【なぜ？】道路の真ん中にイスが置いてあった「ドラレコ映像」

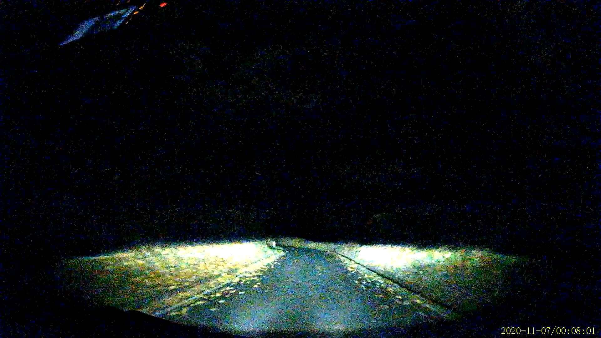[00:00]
いやー疲れた。 疲れたね。あ、出てきそうだな。 出てきそうだね。 本当ね。
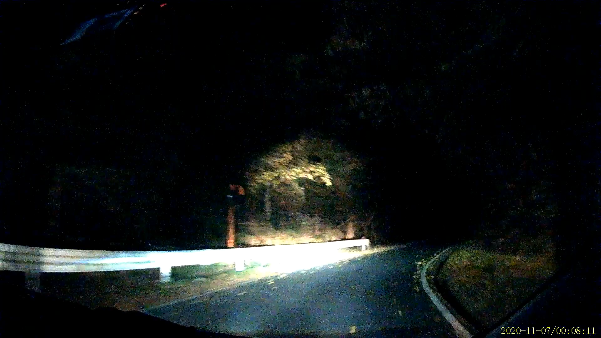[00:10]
動物なんか出てくるんじゃない？ 出るかもしれない。 前は確か猿が出てきたんだっけ？ そうだね。 あのイノシシとかね。 いろいろ出るよ。何これ？椅子じゃん。
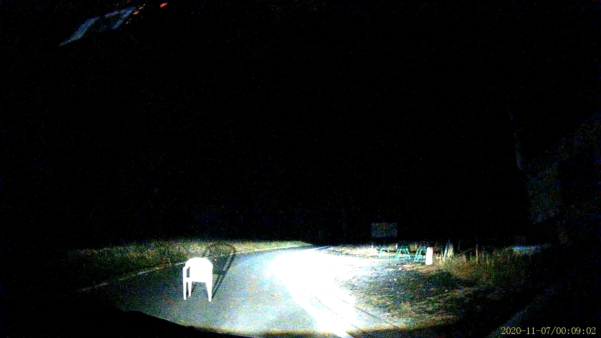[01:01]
ね、椅子やろ？なんで椅子がある の？どうさ確かに椅子やねこれ。 椅子やね。 と思ったね。 どこ だ これ。 おかしいやろ。でも避けれるよね。いいね。ガツガツ。 これ下が捨てたってこと。 どこだね。 なんか怖いけど。 気持ち悪いね。